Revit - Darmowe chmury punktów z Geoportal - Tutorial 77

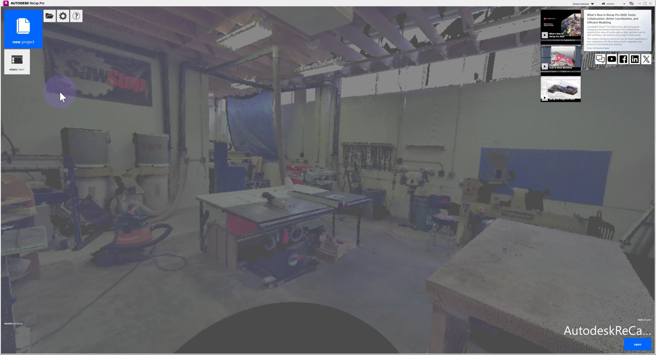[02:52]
Kolejna rzecz, którą robimy to otwieramy sobie Autodesk Recap, klikamy nowy projekt, wybieramy import point cloud,
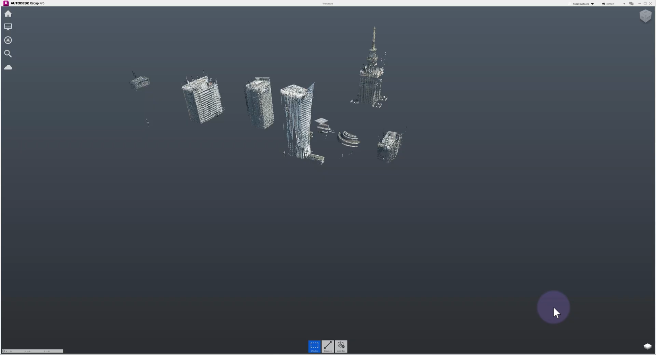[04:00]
I mamy tą chmurę punktów już przygotowaną do Revita.
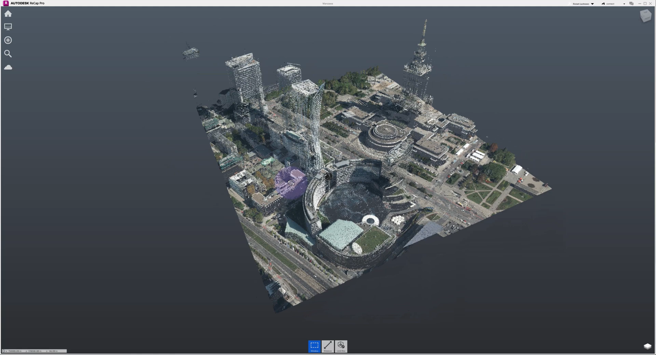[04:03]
Możemy sobie kliknąć na domek i kliknąć zapisz.
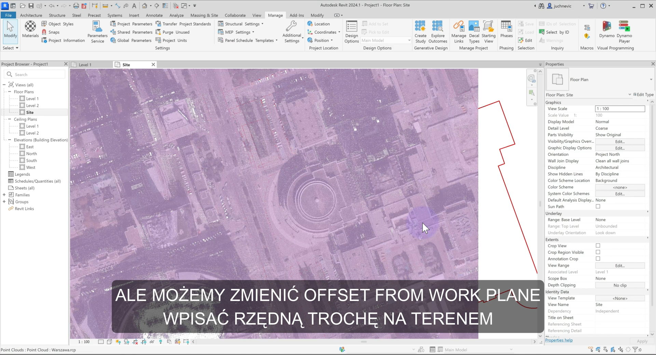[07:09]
no oczywiście wybrałam teraz jako 3D, więc nie możemy sobie zmienić sposobu wyświetlania background, foreground, więc mamy wyświetlanie w taki sposób.
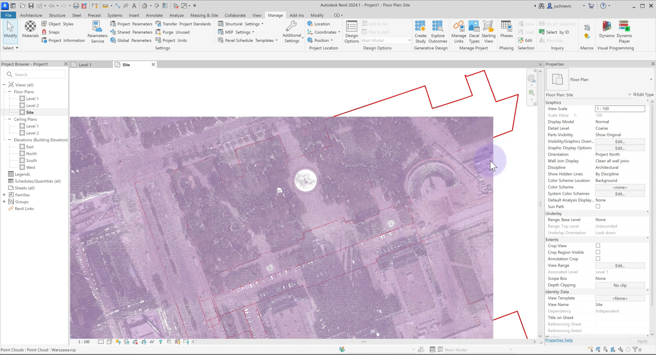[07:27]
Więc jeśli będziecie posiadali, oczywiście moja mapę jest prowizoryczna,
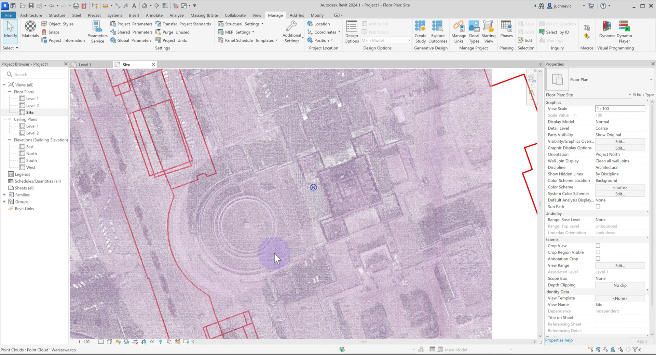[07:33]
bo to są pobrane tylko granice działek, jak będziecie posiadali mapę normalną,
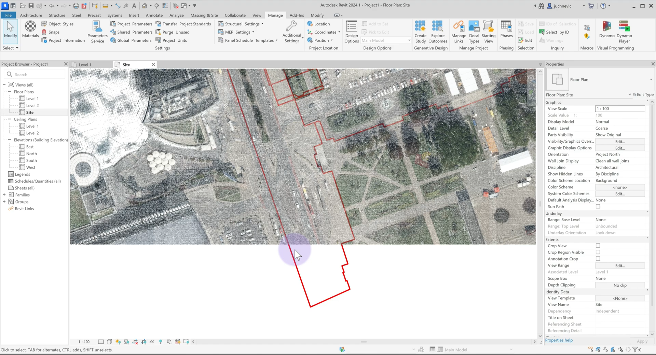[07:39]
to chmura punktów Wam powinna trafić na tą mapę. Możemy jeszcze zrobić taki ciekawy element, czyli stworzymy przekrój przez to,
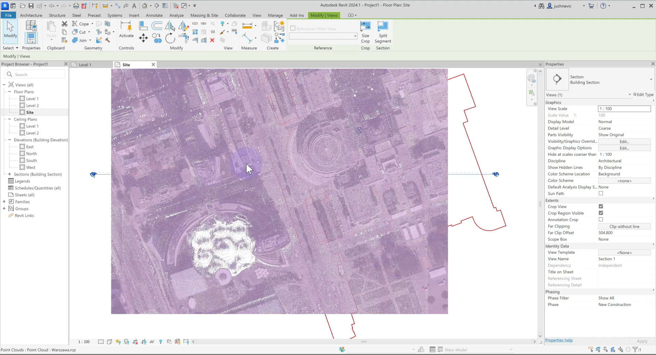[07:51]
możemy odrobinę zwiększyć zakres tego przekroju i po włączeniu takiego przekroju widzimy,
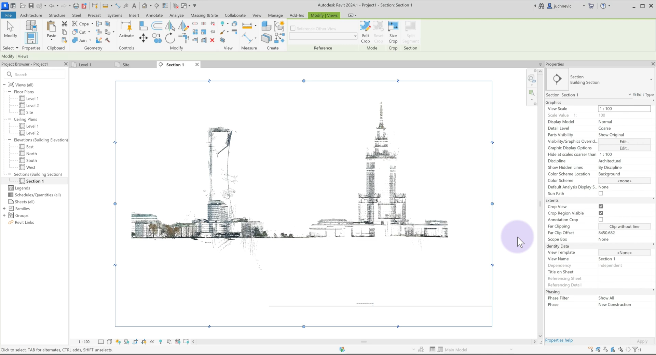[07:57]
że chmura punktów w taki sposób nam się wyświetla. I uważam, że tego typu materiały są bardzo pomocne w projektowaniu, zwłaszcza jak projektujemy na terenach
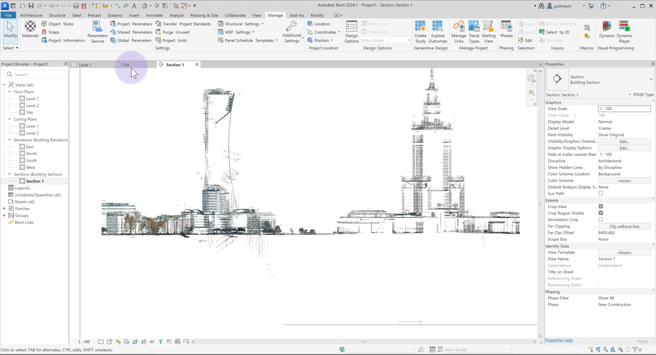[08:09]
jakichś nieplaskich lub w jakichś centrach miast, gdzie mamy bardzo dużo różnych obiektów. Oprócz tego możemy też patrzeć,